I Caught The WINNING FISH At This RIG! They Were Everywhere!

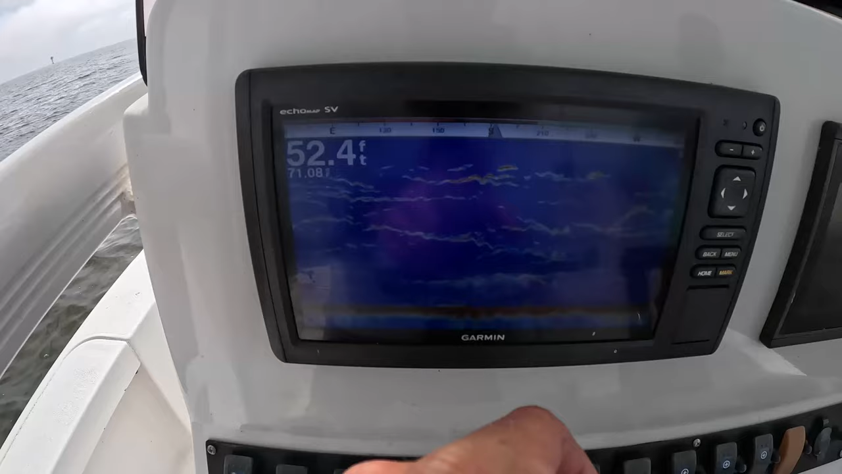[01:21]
On screen: depth 52.4 ft
But y'all check out the screen right here.
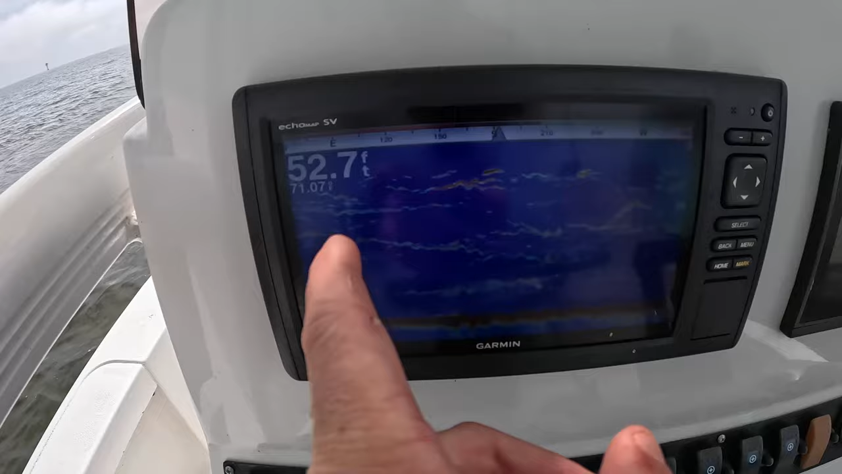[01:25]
On screen: depth 52.7 ft
52 foot of water, 71 degree water temperatures, and it's just sheep's head and probably red snapper just all throughout the water column right here.
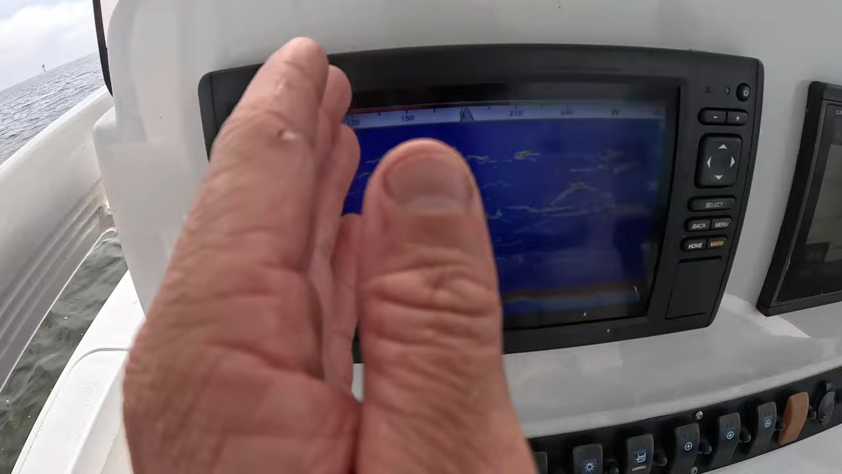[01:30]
We actually done caught 2 or 3 right here. We're getting low on crabs, so we're going to shrimp now.